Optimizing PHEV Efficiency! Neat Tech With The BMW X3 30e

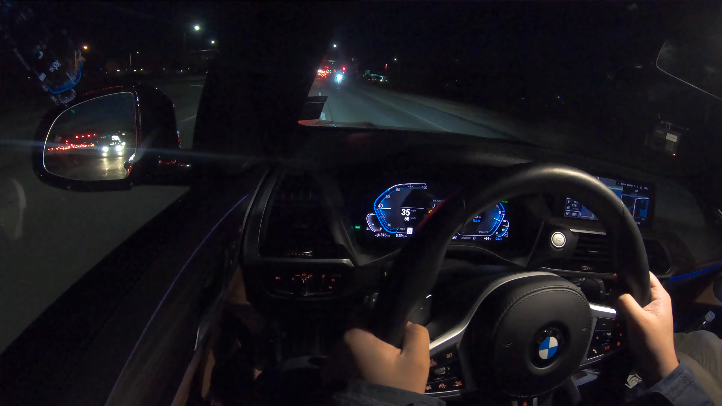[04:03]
And this is where we're going to see if it really does something. So it's prioritized electric driving in the city.
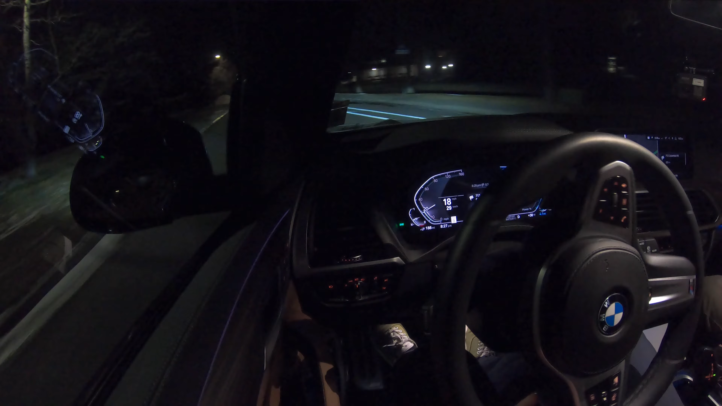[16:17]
I was there not too long ago. And these are zones that are programmed into the car. So when you enter the zone, it will prioritize electric vehicle driving for inner city emissions. And I think that's such a smart idea.